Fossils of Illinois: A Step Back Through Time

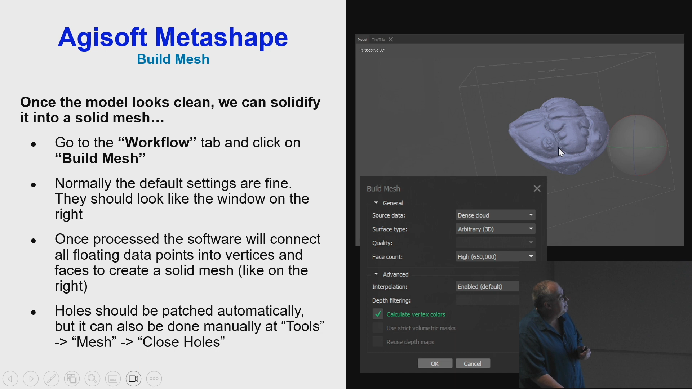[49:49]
and then we can drape over a jpeg texture to make it look like the actual fossil and that works out really well and here you can see some examples